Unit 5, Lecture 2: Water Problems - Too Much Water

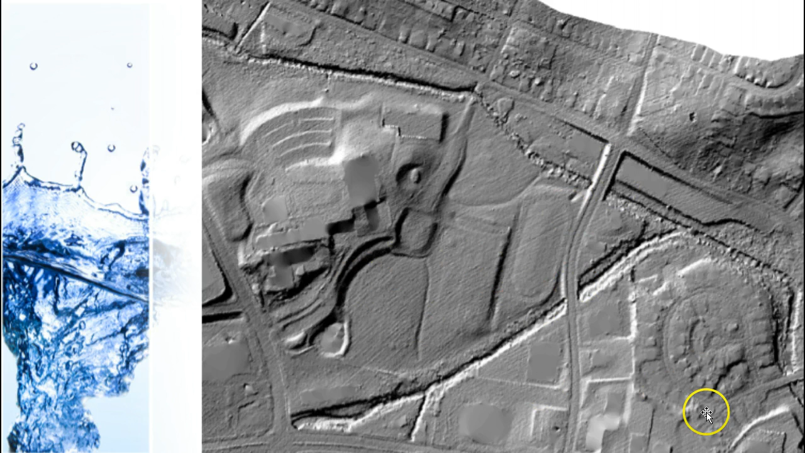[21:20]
cutting through back there but you can also see a lot of the impervious surfaces that are going to drain water into that stream as well and because of all the development around here and all those impervious surfaces you've had some really major floods recently so this was one in 2004 and